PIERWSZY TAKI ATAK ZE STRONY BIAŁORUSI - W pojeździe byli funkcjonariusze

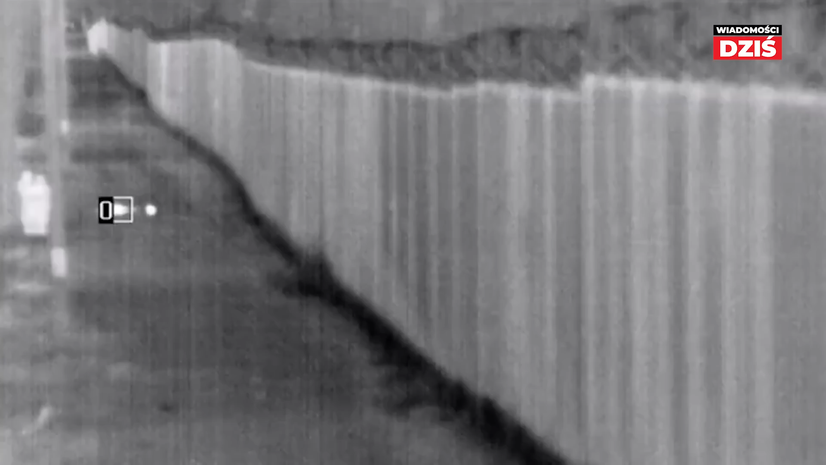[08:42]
Na nagraniu widać, jak przez stojącą na granicy zaporę przelatują płonące gałęzie i lądują niedaleko funkcjonariuszy.
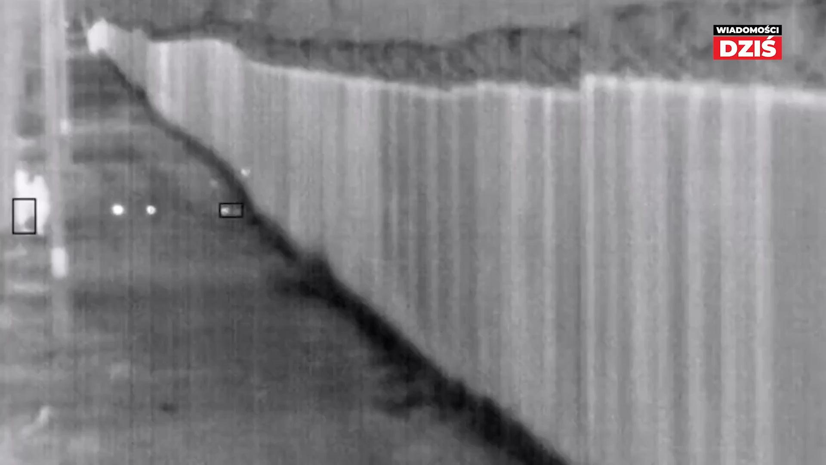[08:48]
Sytuacja miała miejsce na terenie patrolowanym przez strażników w Narewce, stacjonujących w powiecie hajnowskim.